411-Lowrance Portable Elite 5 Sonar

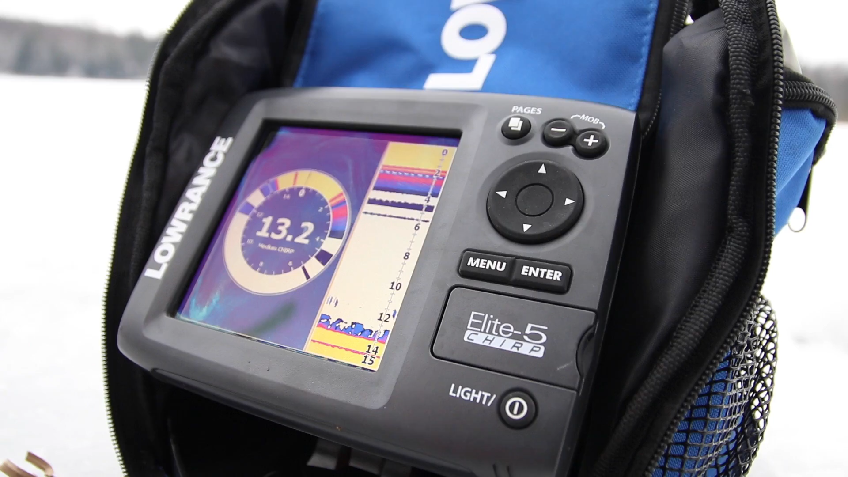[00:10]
The one that I have here right now has got an Elite 5 unit in it. What I like about that is that it's got sonar and GPS capabilities.
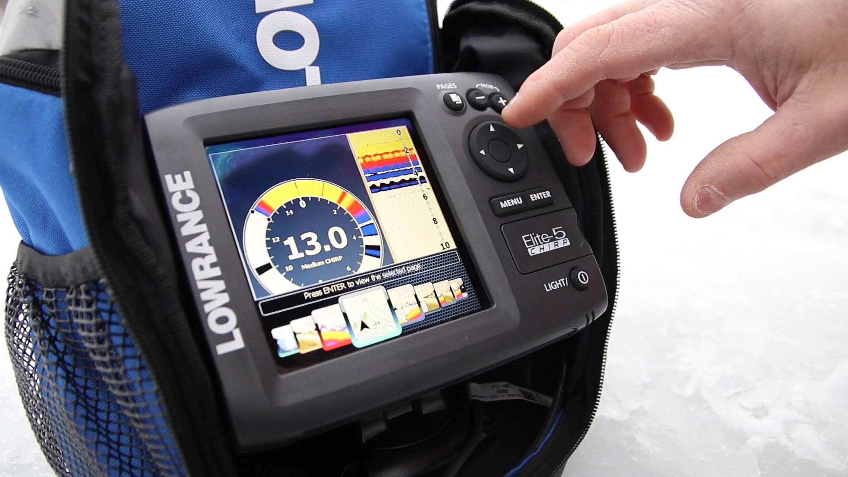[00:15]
Even better, it all comes in this nice little bag so you can put the sonar unit, the GPS,
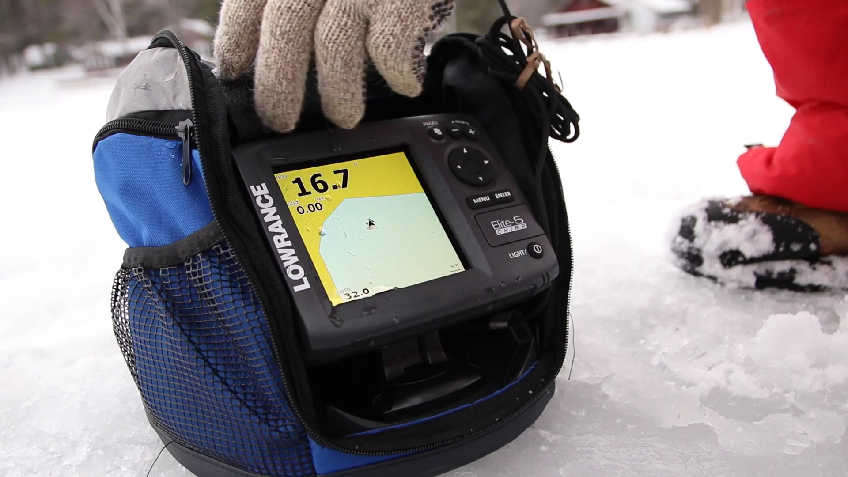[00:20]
the transducer, the batteries, everything fits into one little bag that's easy to transport. I can use it for ice fishing like I'm doing today or I can load it up and take it on a fly-in fishing vacation.